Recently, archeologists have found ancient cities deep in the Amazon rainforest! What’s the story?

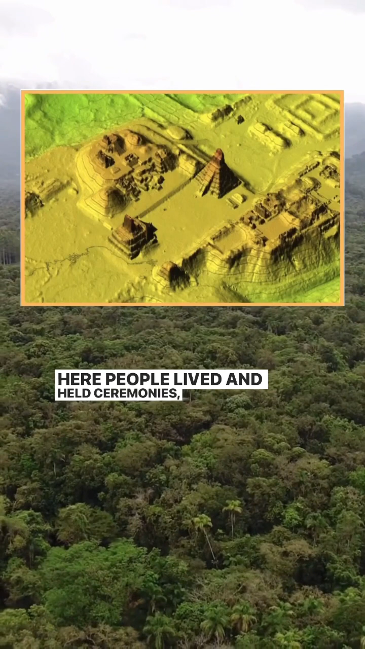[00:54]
Here, people lived and held ceremonies, and they were surrounded by farmland with systems to drain water.